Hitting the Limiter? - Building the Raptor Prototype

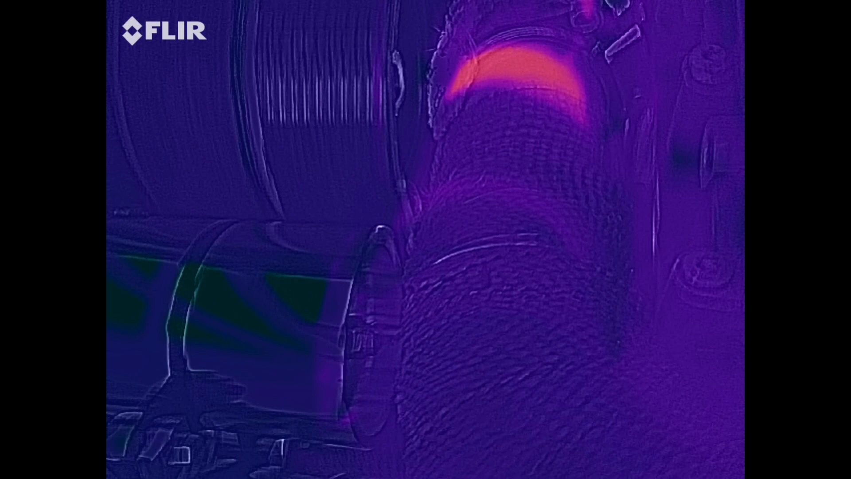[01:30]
So, this is just a bit of a warm up run here, just to get the engine up to temperature. And as you can see there, the orange bit, that's the exposed part of the exhaust header there that goes into the Y-pipe. And initially, you're not really seeing any sort of heat build up there on where the belts are.
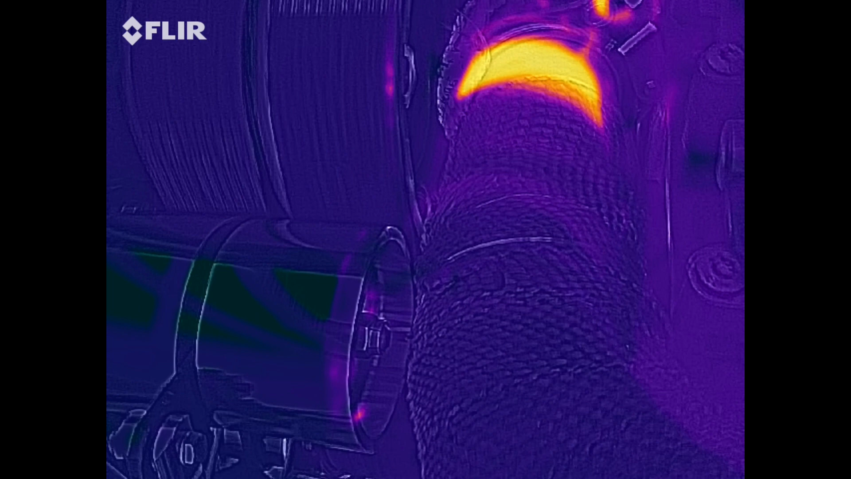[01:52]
That little bit of orange that you're seeing on the right side of the right belt, that's reflection coming off the aluminum of the pulley. And likewise down there on the idler, the orange that you see down there is also reflection.
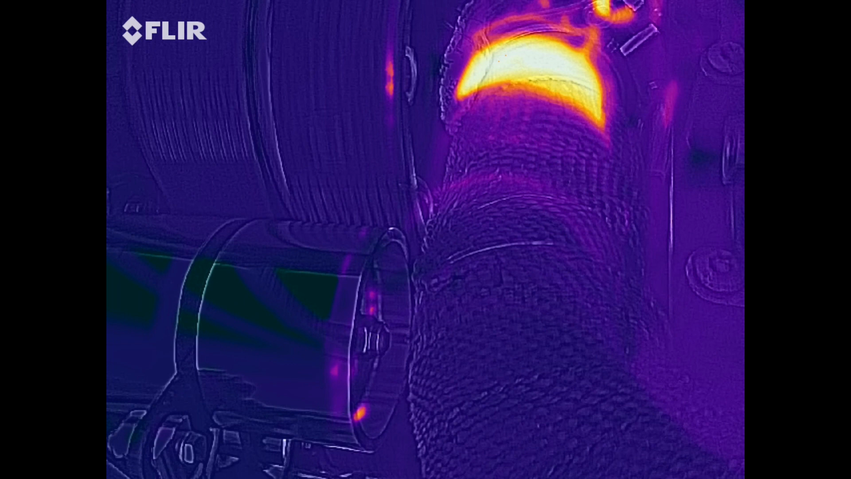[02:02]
So, you know, just on this little short run there,
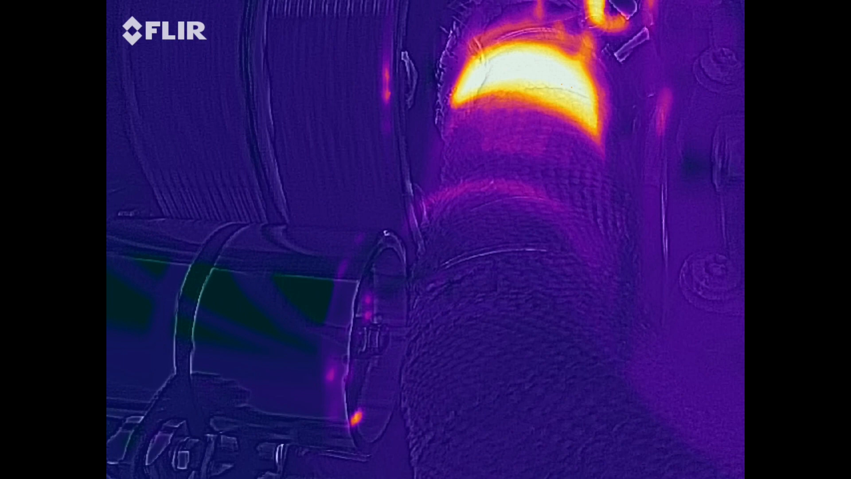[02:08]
nothing exciting going on.
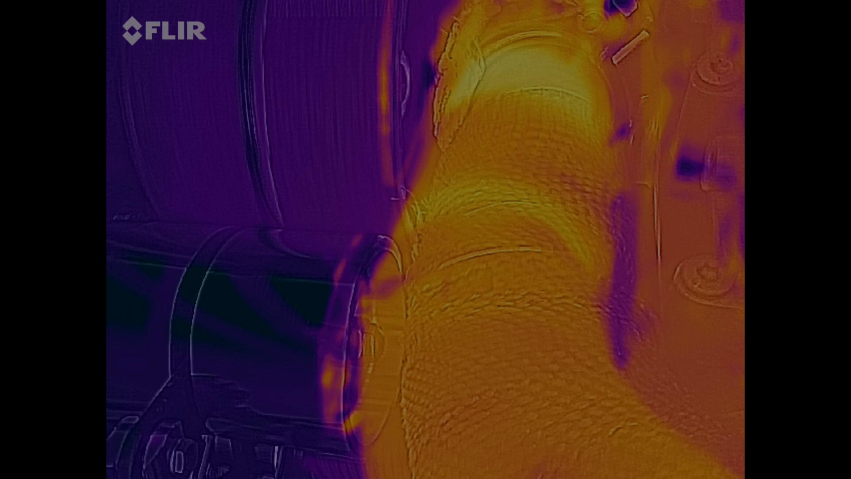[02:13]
And I've got the scale here set to the 400 degrees is basically where it goes bright yellow or bright orange. And if you'll watch carefully now on that left belt and look at the right edge of it, and you just watch there over time, you'll see a bit of heat start to build up on there. The other one's a bit hard to watch because you've got the aluminum reflecting there. But if you see that belt now, just keep an eye on it. You can start to see a little bit of orange starting to develop on the right hand side of that left belt.
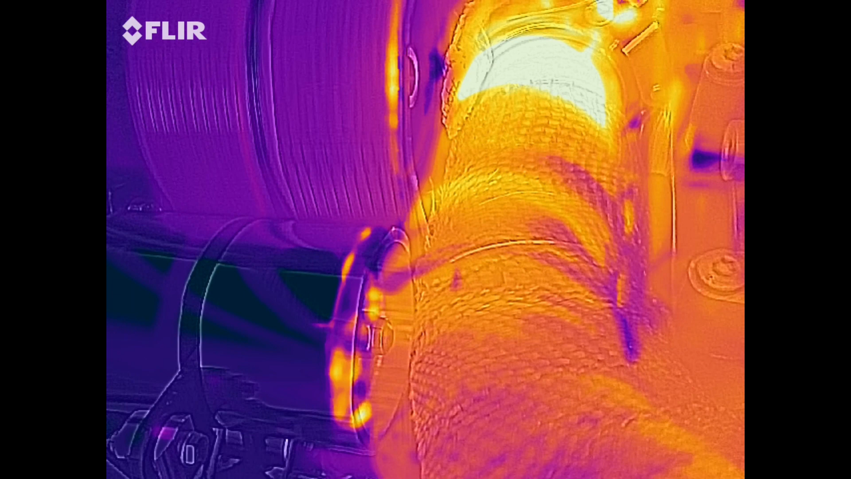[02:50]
So, it is getting warm, but I mean, it's probably not even getting to, you know, 60 degrees Fahrenheit or, you know, because it was cold out too when I did this. And then the infrared change on there. So, nothing really to see there. I'm not worried about the belt temperatures getting too hot on the edges there. So, that's all good for now.